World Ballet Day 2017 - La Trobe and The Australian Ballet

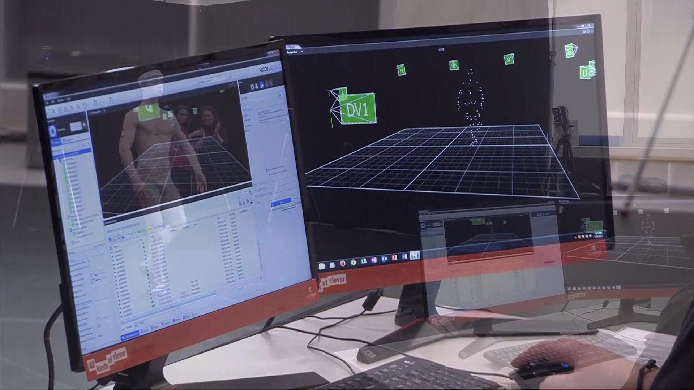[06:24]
And what we will do is use the position of those dots to mathematically model where his joints are.